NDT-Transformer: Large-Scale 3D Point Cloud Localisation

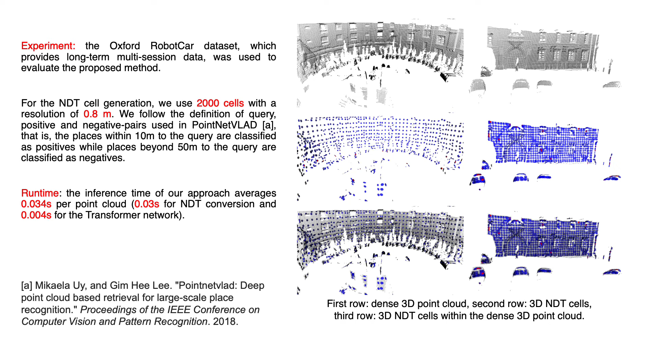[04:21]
and the places beyond 50 meters to the query are classified as negatives. The inference time of our approach is averaging 34 ms per point cloud, in which 30 ms is used for NTT conversion and 4 ms for the transformer network.